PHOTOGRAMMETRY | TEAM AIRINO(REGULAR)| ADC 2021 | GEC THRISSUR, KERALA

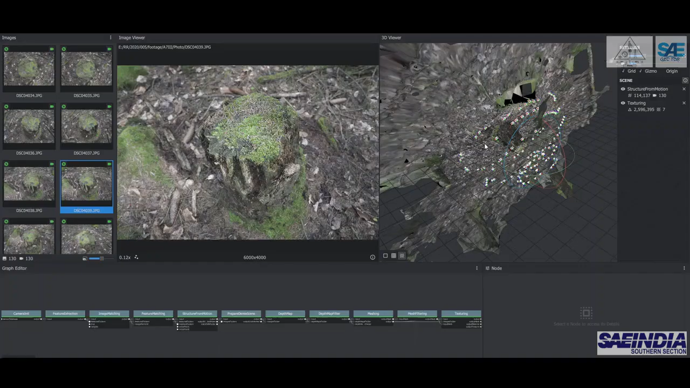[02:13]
The video that we capture is the input data for photogrammetry softwares such as Meshroom and Zephyr to obtain the 3D model.